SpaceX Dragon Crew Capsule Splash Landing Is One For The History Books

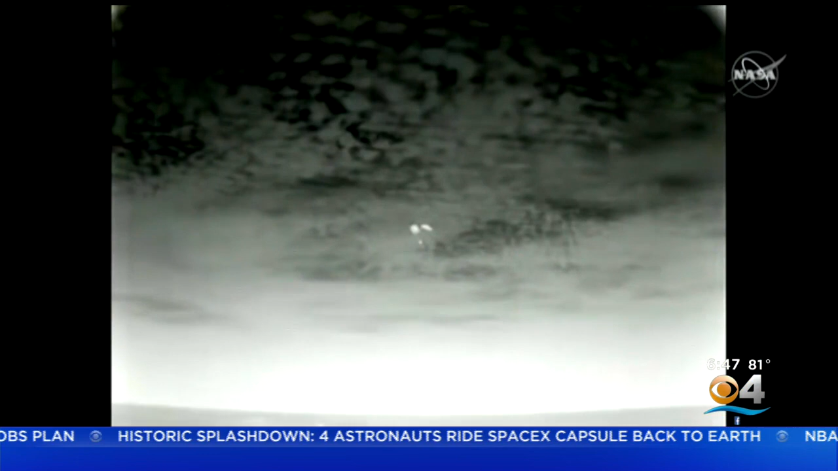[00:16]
Shortly before 3 a.m. Sunday, just under 800 meters from the Earth,
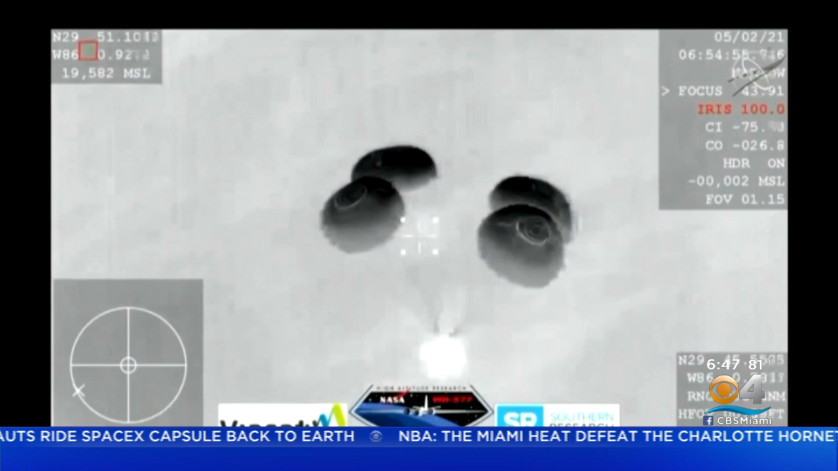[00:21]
four astronauts aboard a SpaceX crew dragon capsule splashdown in the Gulf of Mexico outside Panama City, Florida.